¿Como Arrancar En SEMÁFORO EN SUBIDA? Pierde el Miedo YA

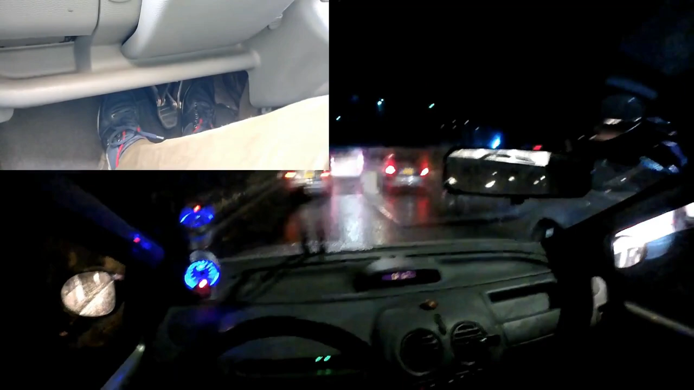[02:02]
¿Si vieron esa que hice? Sin frenar, hice como, acelero y saco. Esa fue la que hice ahorita. Y miren, otra vez. Tocó hacer. Aquí suelto, acelero, suelto, acelero, clutch al fondo y freno otra vez. Así toca, señores. Así toca. Neutro y dejo descansar clutch.
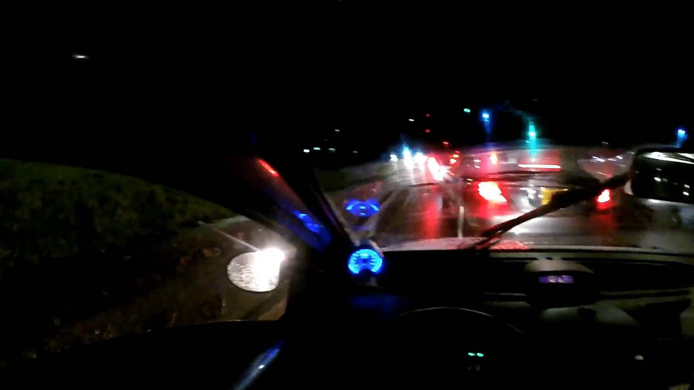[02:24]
Y aquí, ¿cómo haríamos para arrancar? No venga que me demoro. Como se dan cuenta, uno se demora lo que se tiene que demorar como alumno. Siempre y cuando ustedes estén concentrados. Miren que tampoco es que sea mucho a la distancia.
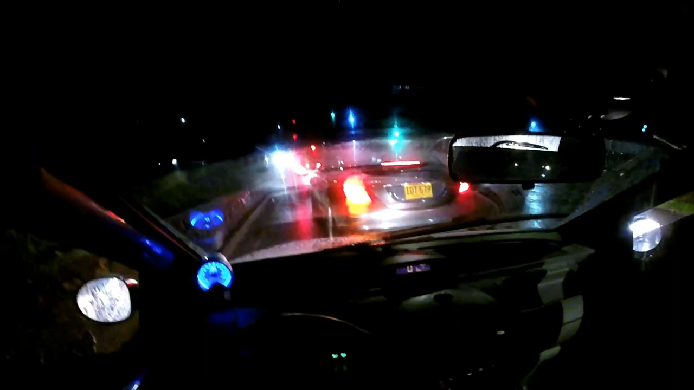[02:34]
Con el paso de la práctica van adquiriendo agilidad. Miren. Miro el semáforo. Soy el cuarto o quinto carro después del semáforo. Le dices que tan pronto el cambio amarillo ya esté en el punto de contacto listo. Cosa que sea acelerar y terminar de soltar ese pedacito que me falta. ¿Listo, señores? Miren, ya el muñeco se puso en rojo. Yo creo que yo voy poniendo primera de una vez. Clutch primera y saco el clutch hasta el punto de contacto. ¿Cómo sé que llegué al punto de contacto? Es porque el carro empezó a vibrar o se me bajó el tacómetro.